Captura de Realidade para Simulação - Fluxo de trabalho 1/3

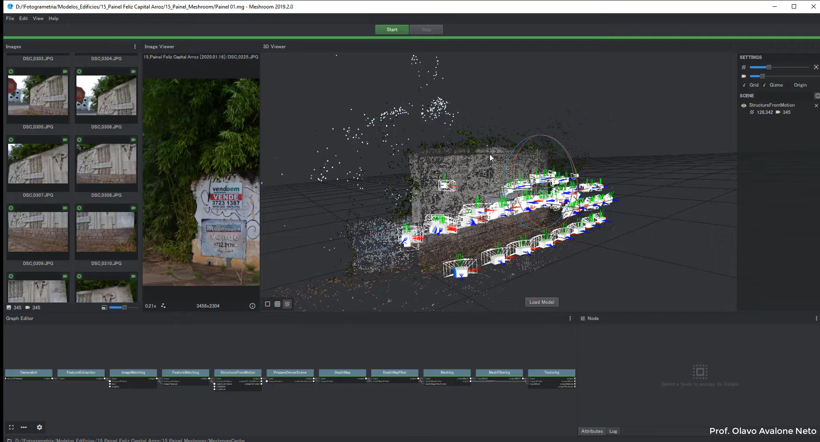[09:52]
Parece que não deu certo. Está tudo muito errado. É porque ele não está carregado a malha. Isso aqui é só nuvem de pontos. Então, eu posso clicar em Load Model. E agora ele está carregando aquela malha e a texturização. Uma vez que ele carregou a malha, eu tenho aqui. Obviamente, folhagem. Como se mexe muito com o vento. E são muito semelhantes as folhas. Ele tem dificuldade em fazer com esse borrado. Principalmente por causa da textura. Mas está tudo ali. Essas pontas aqui, ele está me mostrando todas as fotos. Então, aqui dá de ver como é que foi feito o levantamento.
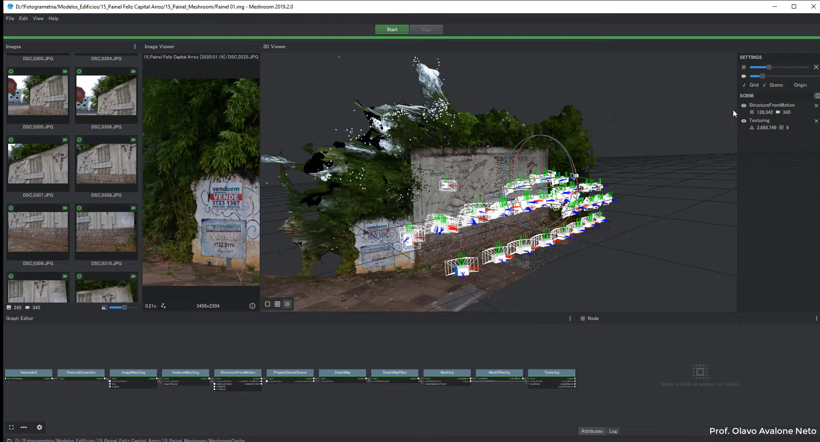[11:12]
Vamos entender o que é isso em primeiro lugar. Eu cliquei aqui para ocultar a nuvem de pontos e ocultar as camerazinhas ali. Então, esse monte de pontinho aqui e as câmeras. Só ocultar e mostrar só o modelo. Está lá o meu painel. Eu tenho aqui algumas informações.
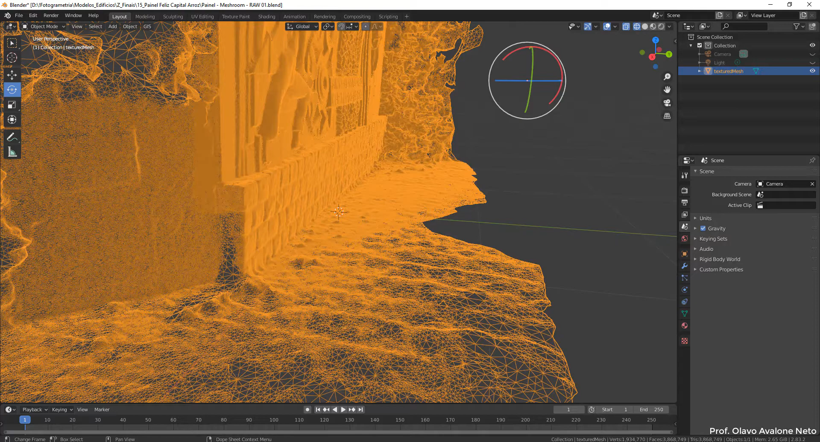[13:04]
Então, ele tem 3.868.000 faces. Isso aí é muito pesado.
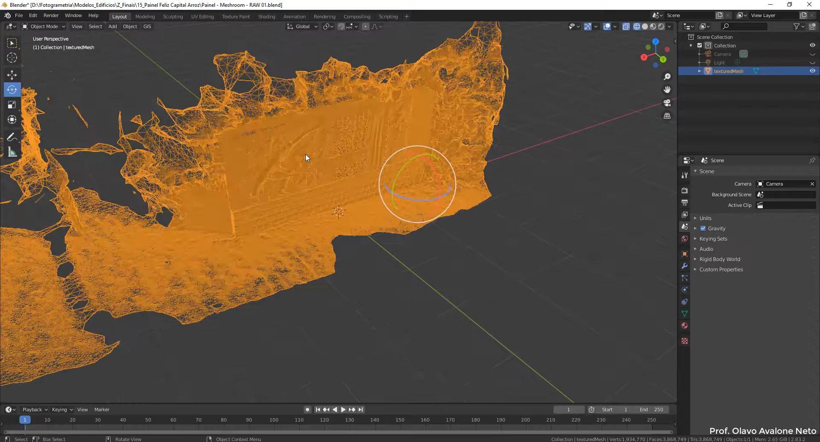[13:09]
A gente não tem como ficar renderizando isso, né? Ele não é...